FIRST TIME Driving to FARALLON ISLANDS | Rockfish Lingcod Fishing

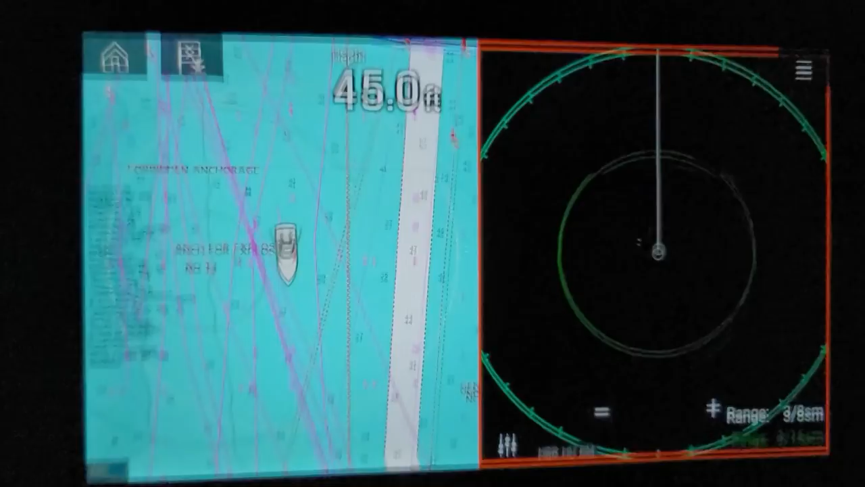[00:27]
to drive your boat you know in the dark we're using our electronics to navigate so on the left side that's our map and that shows our previous trips all those pink lines I'm kind of zoomed in a little bit right now but yeah those are our previous paths so we're gonna stay over that and then that white line that's like a shipping channel
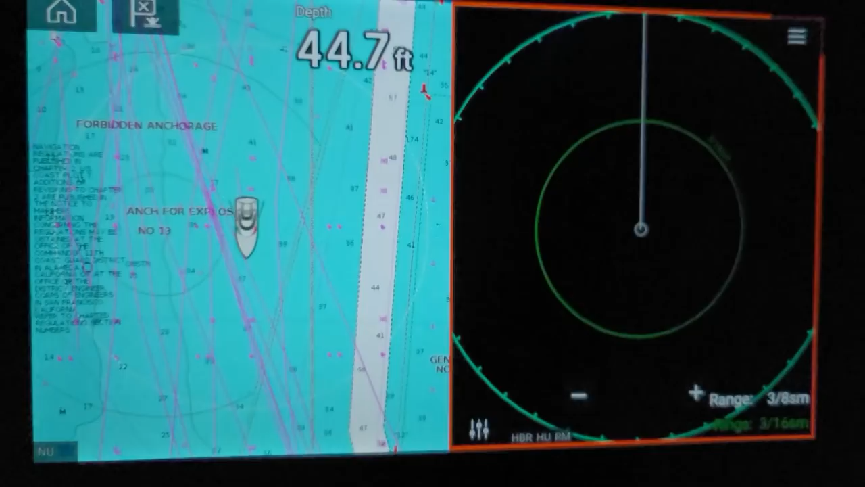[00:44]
for bigger boats you know the container ships or whatnot no reason for us to be in that you can see we're in 44 feet of water now over on the right side
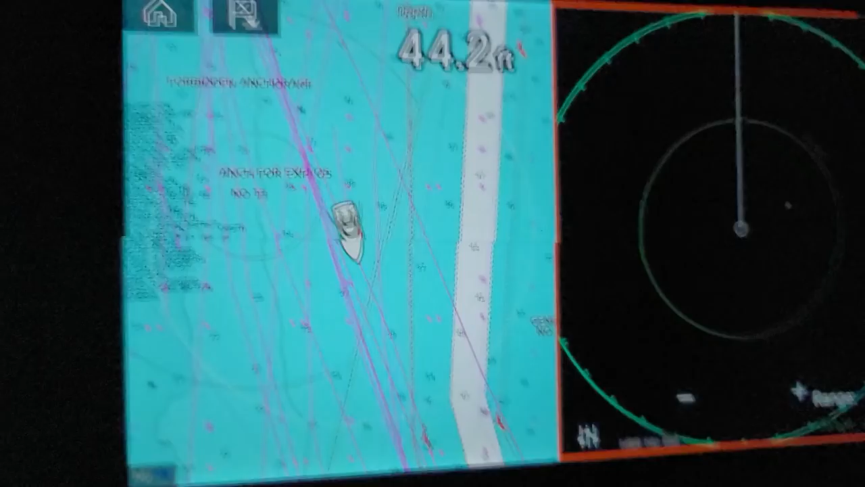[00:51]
that's our radar and we're looking for basically objects to appear on there they'll come in the form of like dots white dots that's gonna let us know that there's an object in the water and obviously we're gonna want to avoid that and that
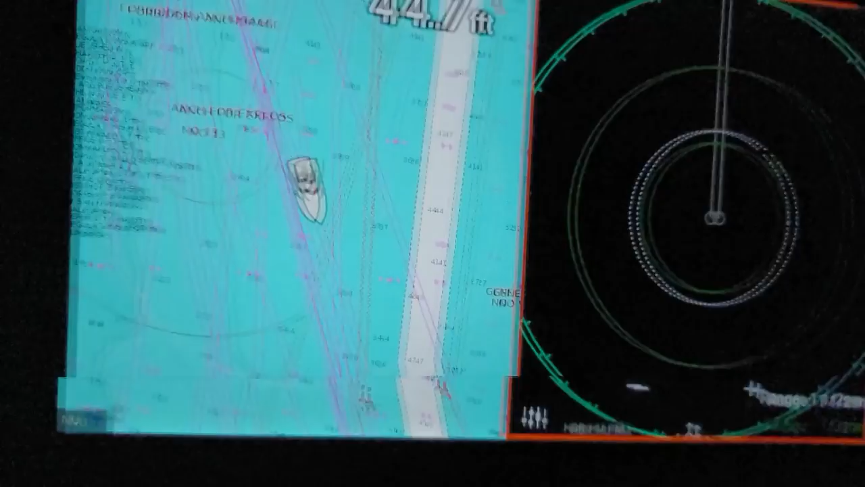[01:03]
white line from center going to the top that's the direction we're going so let me zoom out now and you can kind of see the objects appear you can see the land and then those two dots in front of us those are buoys and you can also match those buoys up with our map on the other side so yeah we just move away from those because now we see them coming
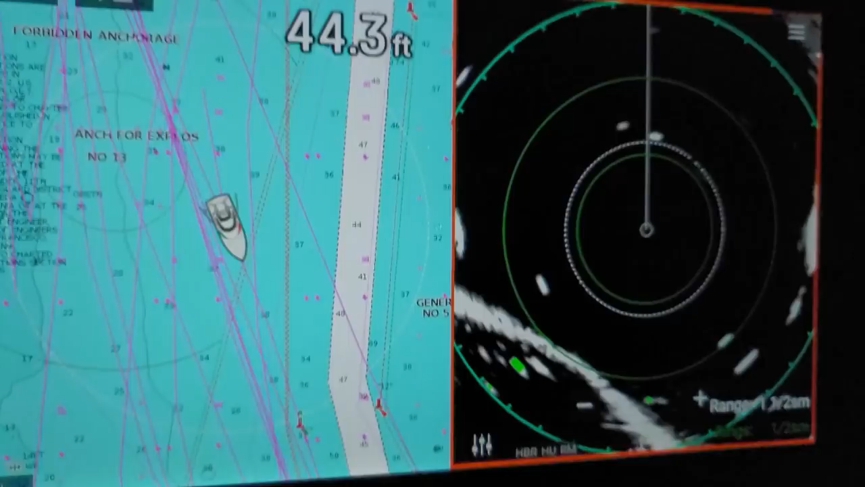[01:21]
so I met two friends underneath the Golden Gate Bridge you know in their own boats and we're gonna follow them out this is something I would never do alone as the only boat but wait when you got two other boats with you that you're going out with and you have them right next to you on the radio it lets you feel a little bit more comfortable